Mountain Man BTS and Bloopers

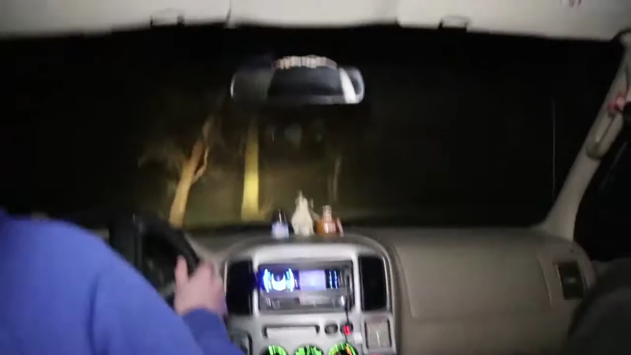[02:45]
It's back there You didn't go back far enough He's right here Yeah Watch out Oh my Watch out Oh my Watch out